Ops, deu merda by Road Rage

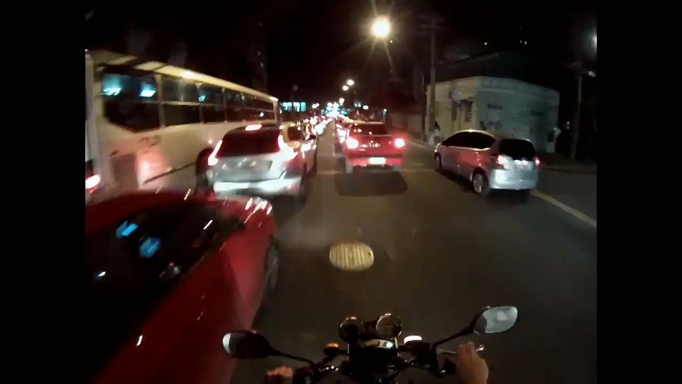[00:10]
Não precisam se preocupar, tá? Eu não ando de moto rápido desse jeito no corredor. Amigos, no vídeo da semana passada, eu falei para vocês,
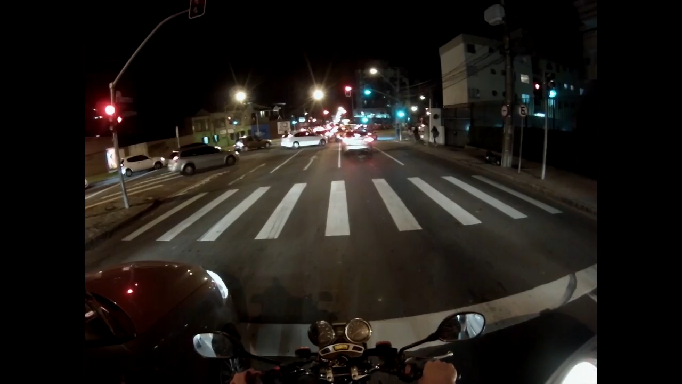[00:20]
mostrei a esquina da rua 13 de maio,
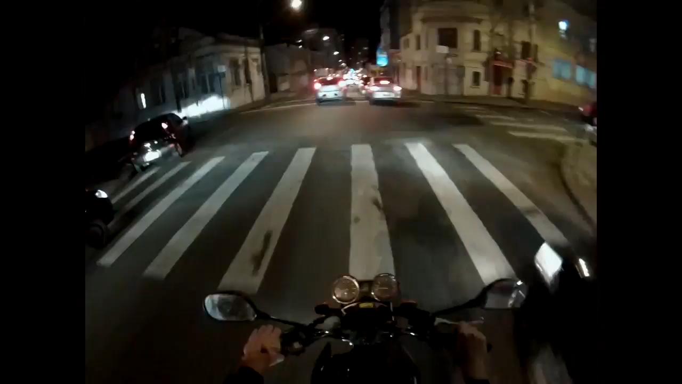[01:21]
espertão ter querido furar a conversão obrigatória. Ele furou a conversão obrigatória, quer dizer,
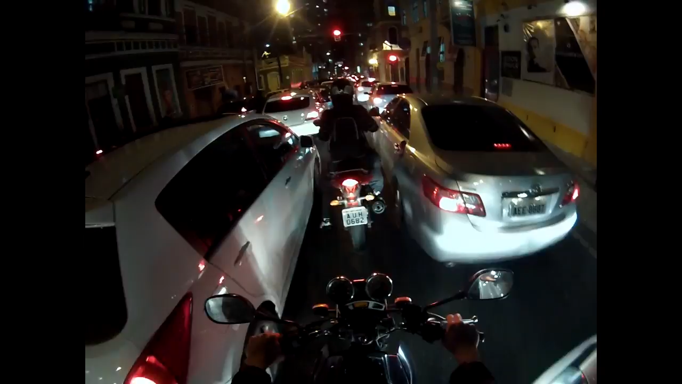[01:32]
quase furou a conversão obrigatória, porque no meio do caminho, enquanto ele furava a conversão, ele bateu. E graças a esse grande filho da puta, num vectra velho,
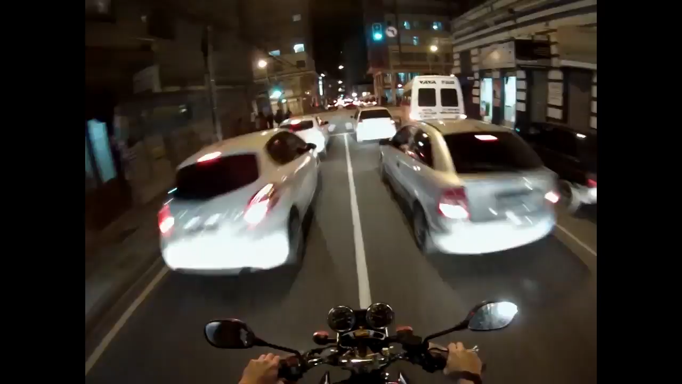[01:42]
o trânsito está todo fudido desse jeito. A partir daqui, eu vou parar de acelerar a cena, para que vocês possam conferir em detalhe.
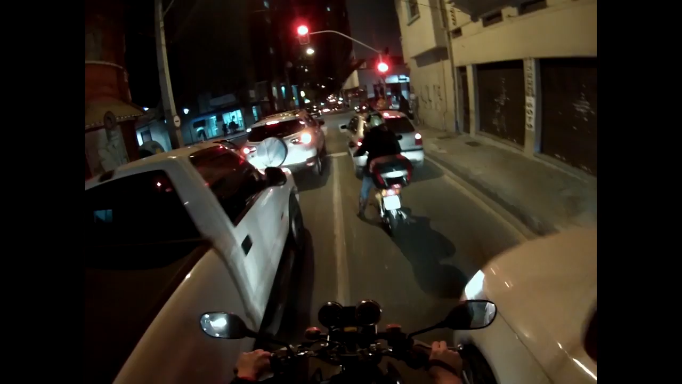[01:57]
Eu estou me aproximando aqui da esquina. E desconsiderem os retardados furando o sinal, ali por conta do acidente, também. Quando tem um acidente na esquina, parece que o sinal não tem mais serventia alguma. Enfim. Eu vou gritar com os dois idiotas que estão parados, ali no meio da rua, porque em acidentes onde não se tem vítima, você precisa remover o carro do meio da rua, para não ficar cagando no trânsito.